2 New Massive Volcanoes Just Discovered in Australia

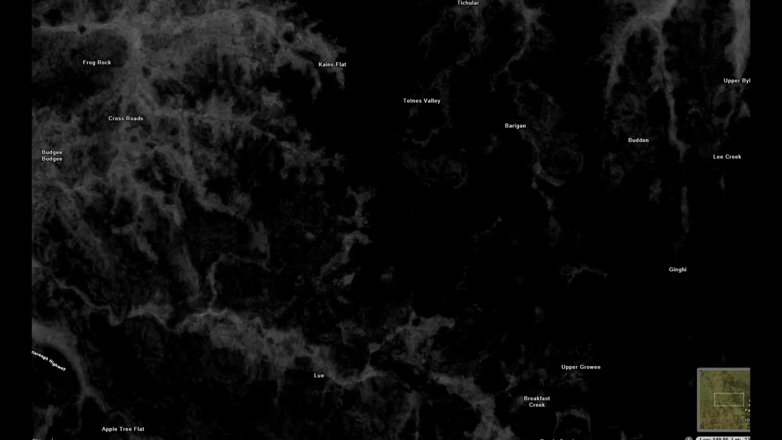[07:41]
and high-resolution digital elevation models picked out faint topographic patterns.